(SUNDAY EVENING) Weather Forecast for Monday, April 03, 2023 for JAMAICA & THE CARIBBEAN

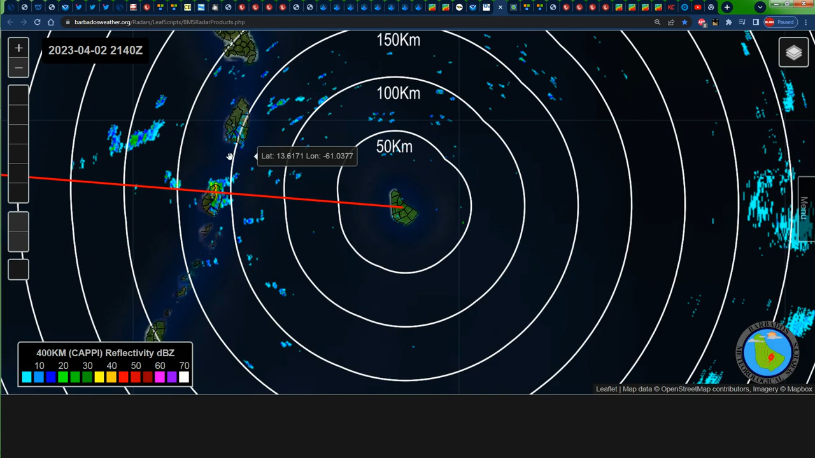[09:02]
So islands such as maybe Martinique, Saint Lucia, portions of Saint Vincent, Grenada. Getting in on some amount of rainfall today as well as this evening. Taking a look at the wider view of Doppler radar images. We can see that for the most part majority of the area has no rainfall.